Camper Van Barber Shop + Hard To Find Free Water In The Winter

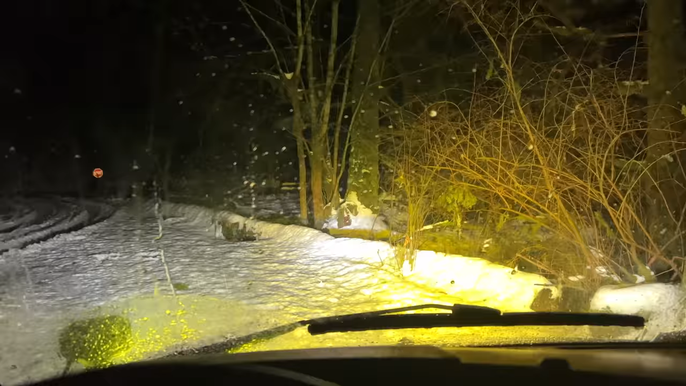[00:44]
The ambers don't do so great in the snow. They do awesome in the fog and the rain, but out here in the snow is where the white shines. Makes me want to put two white ones down below where I have my amber ones as well, so I have dual options, because the two ambers on the bottom really, really help. So you can see the depth of like of potholes and stuff, or how deep puddles are when you're driving out here in the dark.
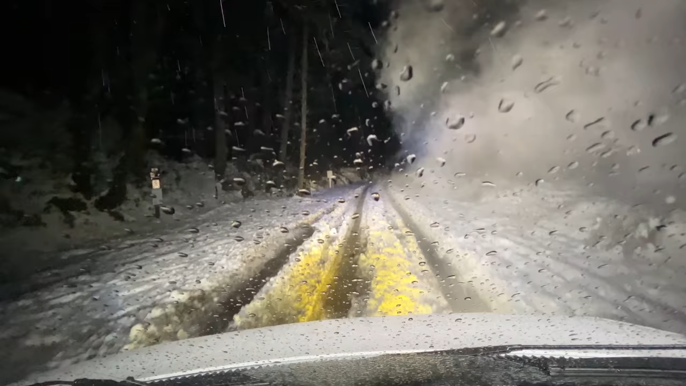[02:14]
Without chains, you would be screwed out here. See this? The entrance to the park part is no problem. It's a little bumpy, but it's fine.
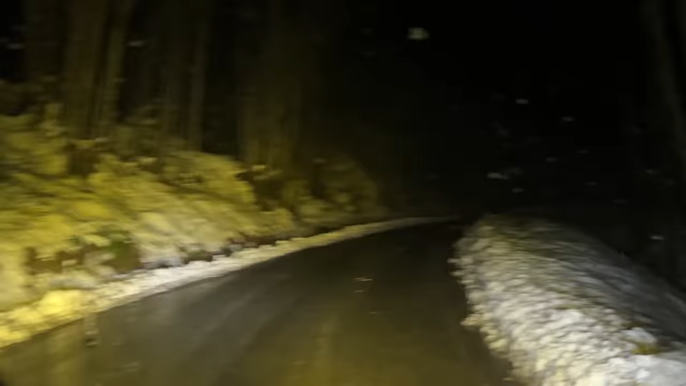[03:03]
Are good. See, in rainy situations is where the amber light just shines. It's so much better than the white. These are things that I just recently learned,